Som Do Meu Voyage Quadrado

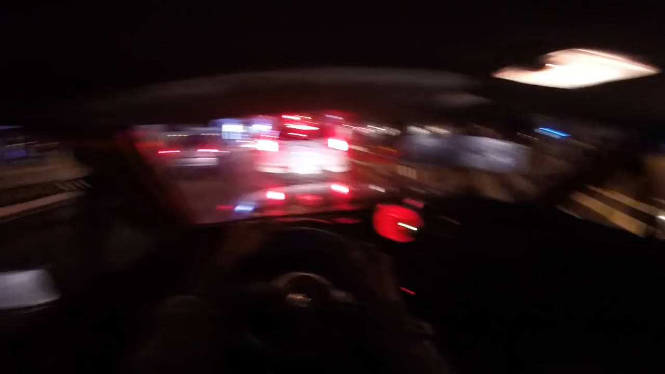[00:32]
E tamo começando gravando assim, galera. Vamos começando assim, vamos colocar umas músicas hoje aqui, velho, pra vocês aí que curte, vocês que estão pedindo faz tempo, né, galera? E esse aí é o painelzinho do Voyage. Hoje a gente tá com o contagiro vermelho aqui, ó, tamo com o contagirinho vermelhão, chave. E galera, já peço pra vocês, mano, na entrada do vídeo já vamos deixando o like, vamos se inscrever aí no canal, ativar o sininho pra fortalecer, tá ligado? Porque isso aí fortalece a gente pra caramba, a fortalecer aí a gente no canal, tá ligado?
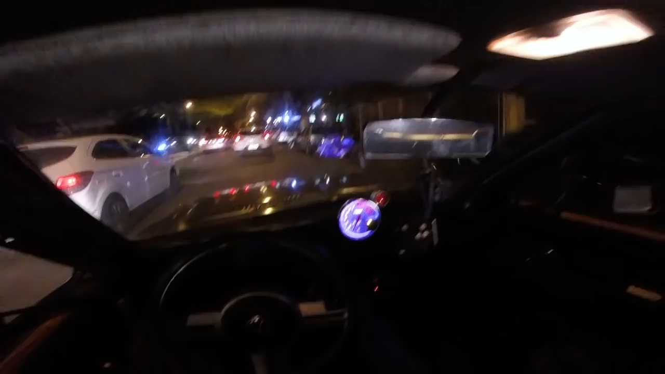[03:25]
Só que não pode dar direitos autorais no vídeo, né, velho? Porque direitos autorais é zica também pra gente aí, né? Eu não curto colocar nada com direitos autorais no meu canal. Porque é zica, né, velho? Tipo, você pode tomar até strike por música com copyright no canal. Então eu deixo quieto essas coisas de copyright aí, mano. Por isso que eu fico falando, na hora que tá cantando a música. Aqui tem que prestar bastante atenção. Os carros, velho, vira na frente. Ó, desse jeito, galera. Essa é top, mano.
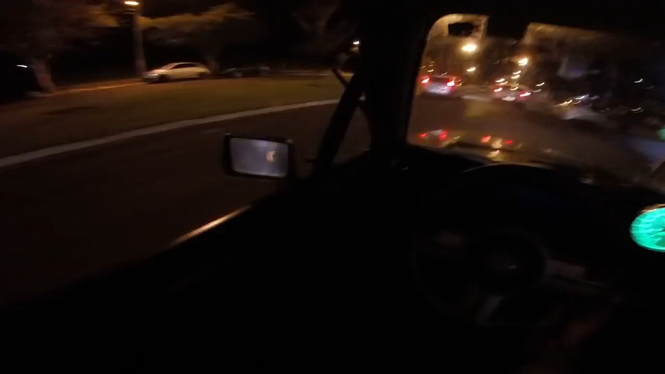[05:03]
E vamos fazer o contorninho ali na frente ali e vamos embora pra casa. Tá começando um ventão, vou falar pra vocês, galera. Tá vindo, acho que temporal por aí. Eu acho, né? O negócio é chave, tio. Olha esse bagulho aqui que monstro. Olha esse chave. E, velho, nossa, eu nem acredito, velho.
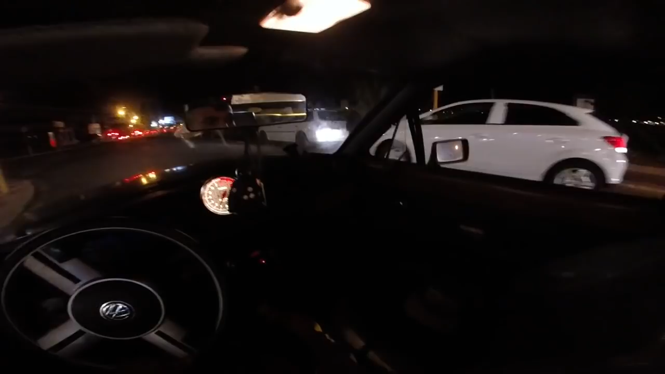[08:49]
Tiazinha. Tiazinha vai pras baladas. Bagulho ali fervendo. Só balada monstra. Barzinho ali lotado de gente, filho. Vai segurando. Esse negócio tá ruim. Só as pátio, filho. Só as pátio no bagulho. Só os caras que tem grana, tá ligado?
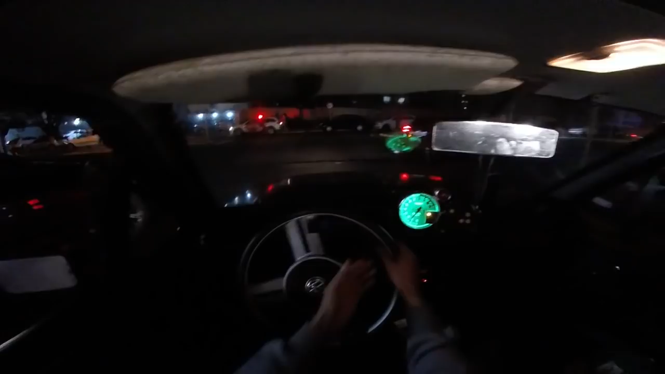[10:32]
Os policial já enquadrou o maluco ali. Hoje tem policia pra todo lado. Policia pra todo lado, já escutei um rojão ali, não sei se é tiro. Não sei o que que é. Cê é louco. Vamos pra casa, né? Editar os vídeos.